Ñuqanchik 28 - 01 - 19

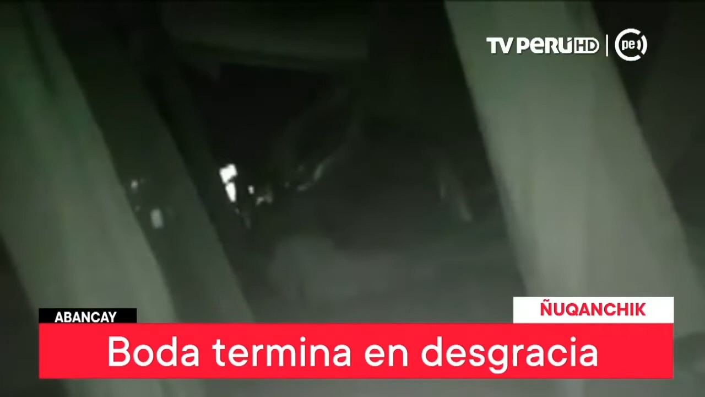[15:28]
Chairaikus kai wasipa pirhanman. Yaku yaikuruman. Chairaikus kai wasija tuñi ikarparim.